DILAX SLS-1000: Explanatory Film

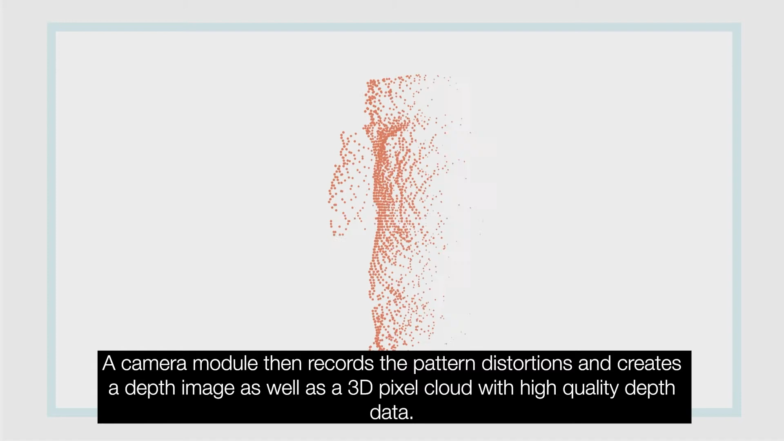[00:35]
At no point in the process is the actual camera image saved, making the sensor fully private by design.